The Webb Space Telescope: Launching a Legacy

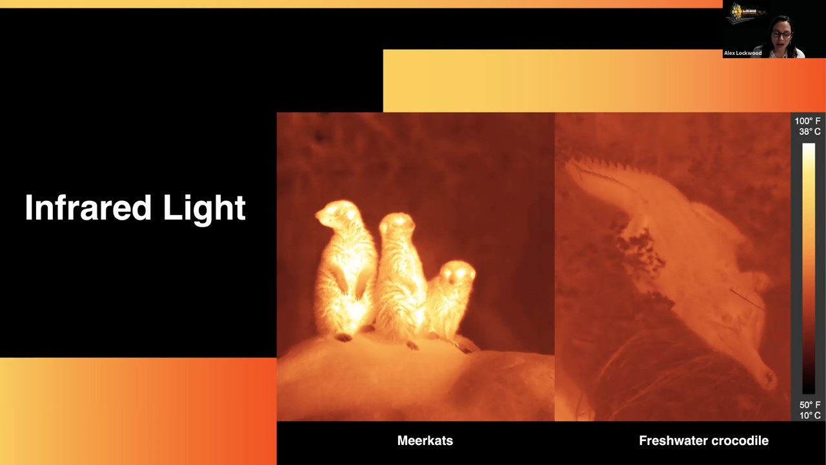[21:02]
including their bright eye sockets, uh, and, and their warm bellies. And so infrared light, as we know it is heat. Um, but it has so many other, capabilities when we're studying astronomy.